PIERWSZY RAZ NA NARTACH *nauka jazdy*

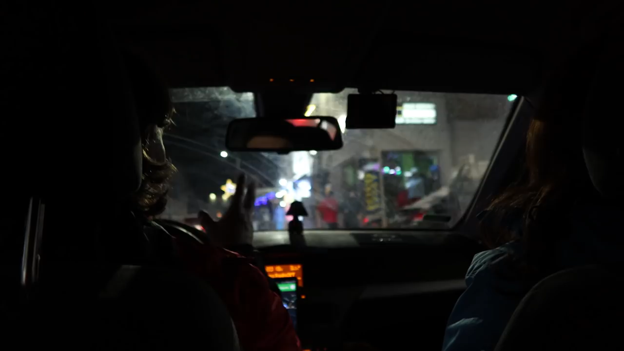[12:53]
Wjechaliśmy właśnie do Szklarskiej Poręby i jest śnieg na ulicach.